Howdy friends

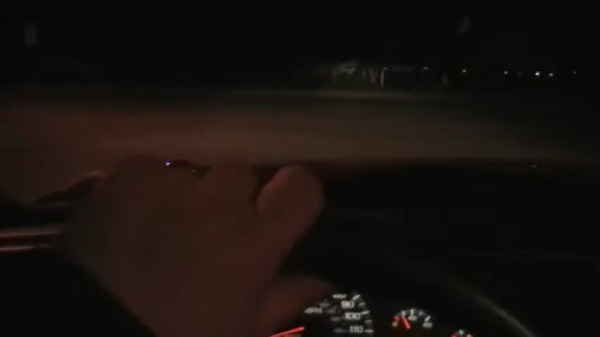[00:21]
Monday. I've got to make this turn here and go about three miles down the road to our headquarters.
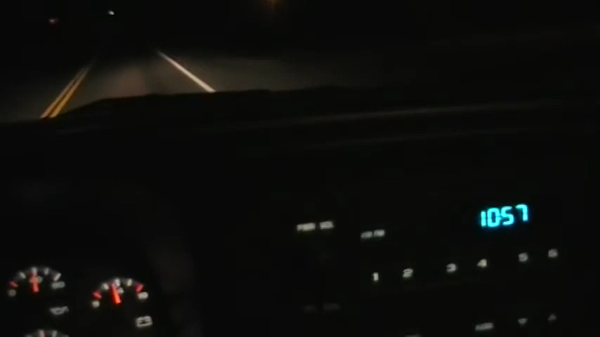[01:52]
I've got to pull down, they've got to open these gates for me, so I've got to wait for them to open the gates. I'm going to shut it off. But good night. Thank you. Thank you.